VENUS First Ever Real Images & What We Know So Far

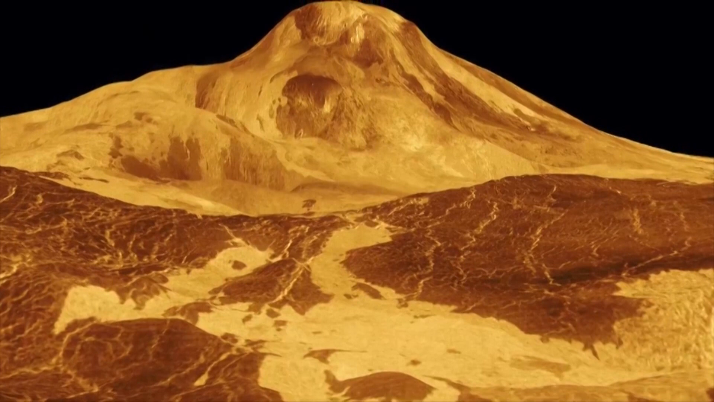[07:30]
As well, in some versions of Venus's surface appear to be yellow,